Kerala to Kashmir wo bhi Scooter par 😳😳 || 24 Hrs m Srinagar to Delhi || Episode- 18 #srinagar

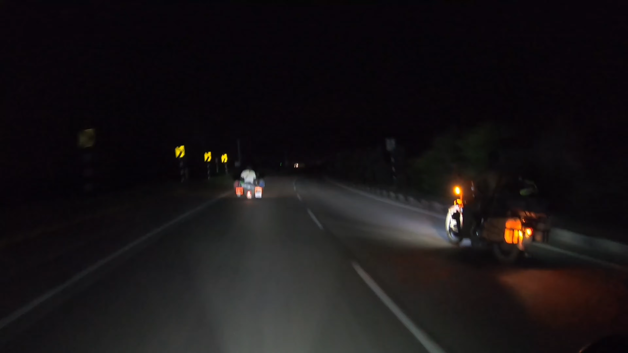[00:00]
केरला टू कश्मीर, वो भी स्कूटर पे क्या? और हम बहुत गलत टाइम पर श्रीनगर में आए हैं। ओ मछली पकड़ ली, मछली पकड़ ली।
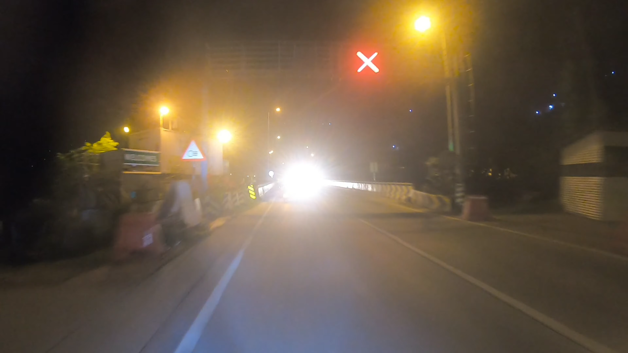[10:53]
के बज चुके हैं 11:30 और हम हैं इस वक्त कहाँ, उधमपुर। उधमपुर पहुंच चुके हैं हम इस वक्त
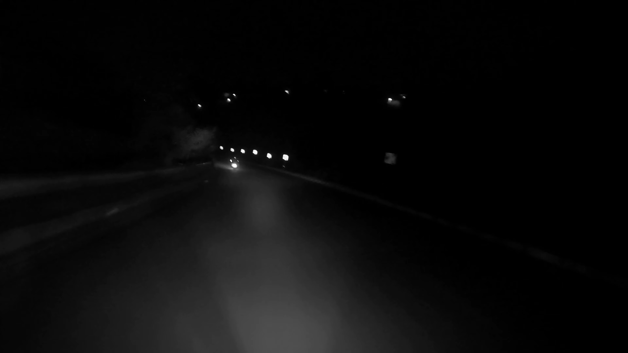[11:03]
और 4 लेन का हाईवे स्टार्ट हो चुका है। पूरे रास्ते डीजल पीते आए।
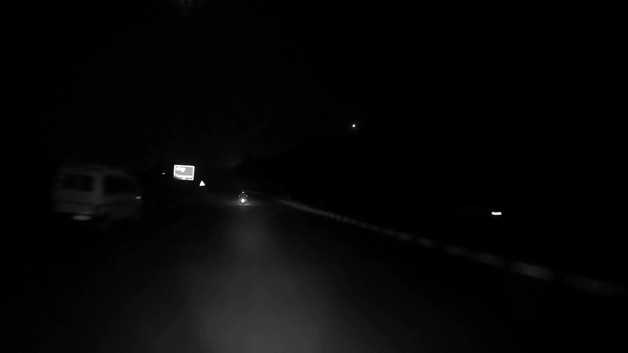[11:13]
चलो भाई खींचते हैं। और आगे नंगा बाबा जाता हुआ, सारे कपड़े उतार दिए,
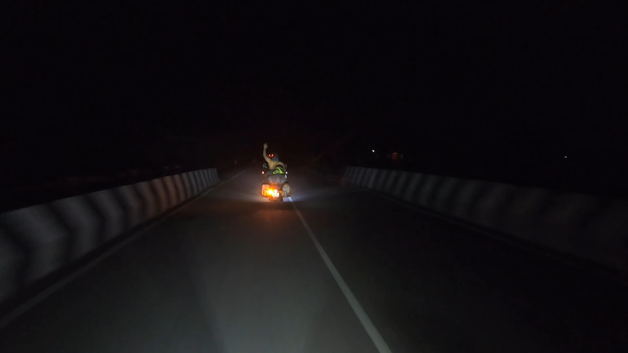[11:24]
अलग ही स्वैग।
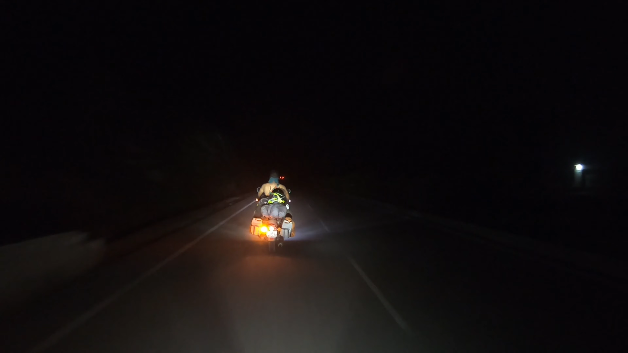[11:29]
ओ केरला टू कश्मीर, वो भी स्कूटर पे, क्या बात है भाई। तो भाई केरला से है ये, और ये मैंने अभी ध्यान दिया भाई, स्कूटर पे वो भी नाइस।
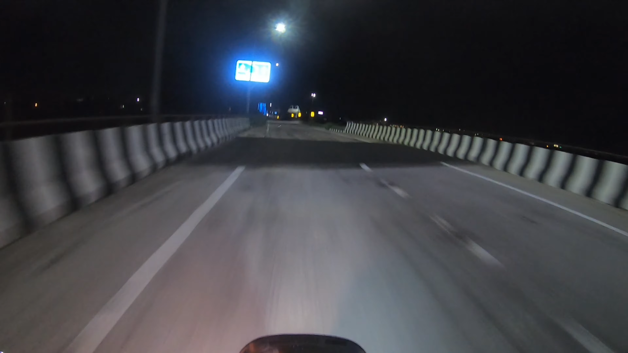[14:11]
सो फाइनली हम अपने घर की रोड पर आ चुके हैं,
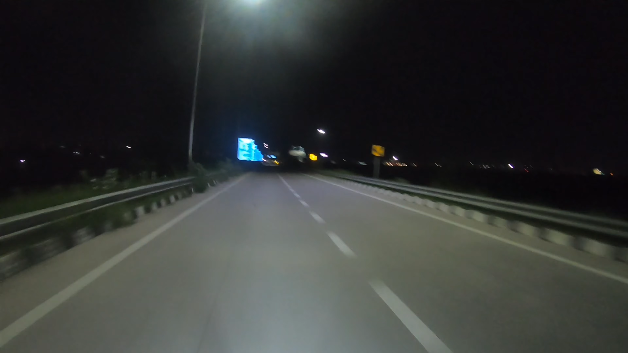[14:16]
हाईवे से नीचे जा रहे हैं इस वक्त।